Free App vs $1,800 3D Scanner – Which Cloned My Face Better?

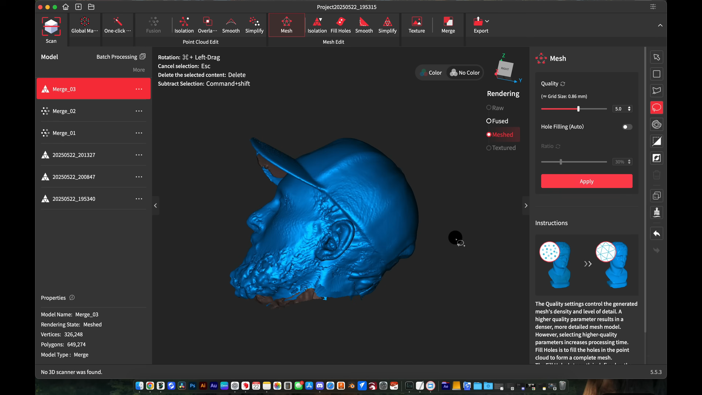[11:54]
Then I'm going to go to fill holes and we'll see what this is able to do.
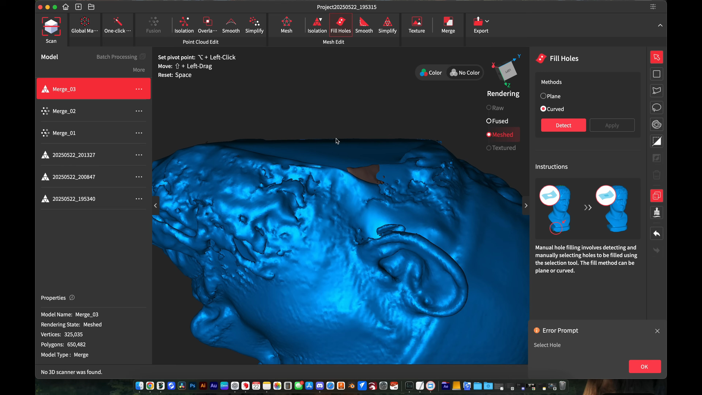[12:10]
So all in all, it's a little bit creepy and there are still a couple areas in there where, where it wasn't able to get rid of those holes.
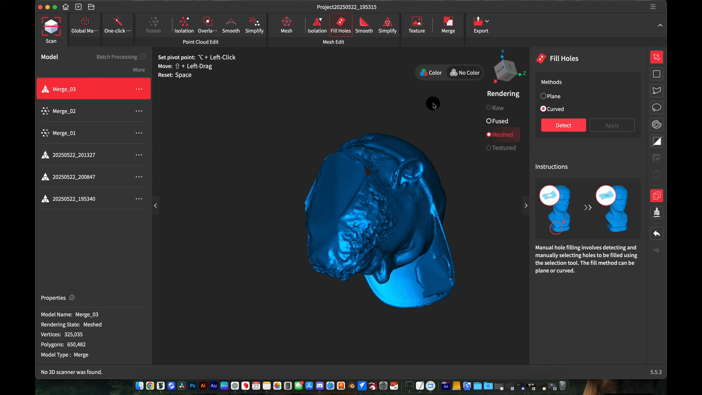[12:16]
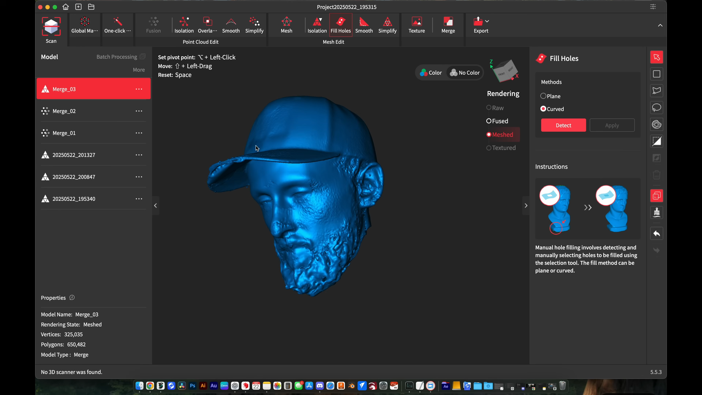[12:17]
But I think this should give us something to work with at least.
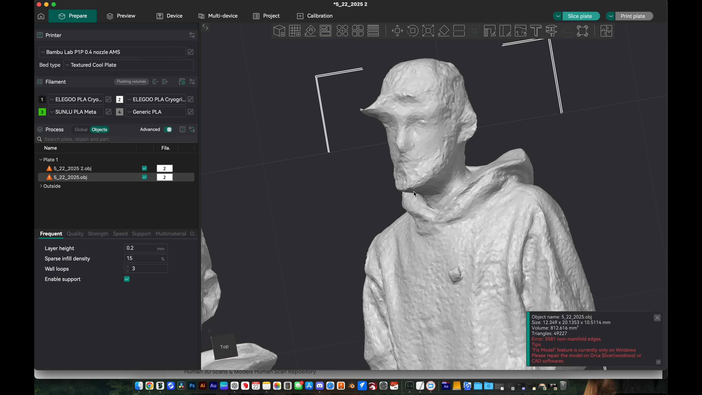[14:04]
So we aren't able to fix this model within the slicer on Mac.